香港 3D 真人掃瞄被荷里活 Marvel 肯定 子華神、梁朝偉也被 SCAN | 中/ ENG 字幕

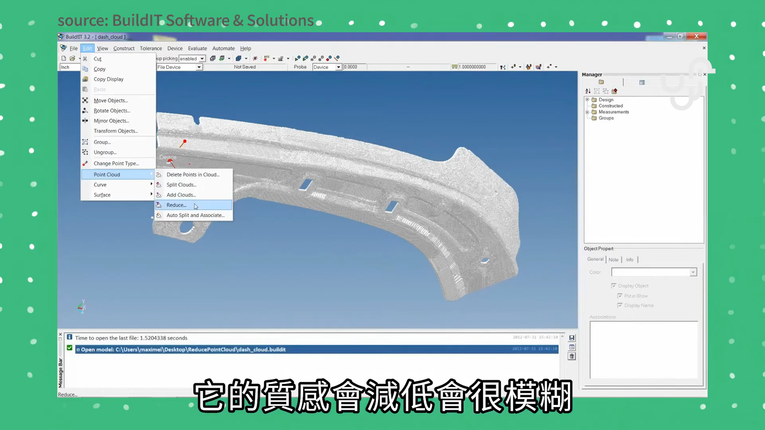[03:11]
會減低了即是會很模糊了所以我們
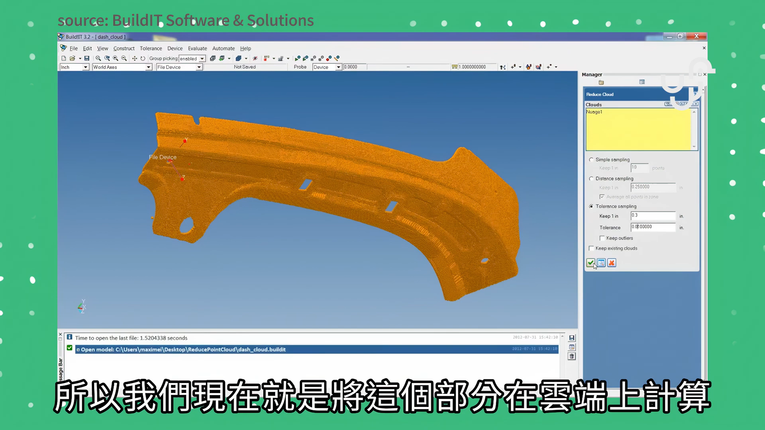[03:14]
現在就是把這個部分將它在雲端上去計算如何將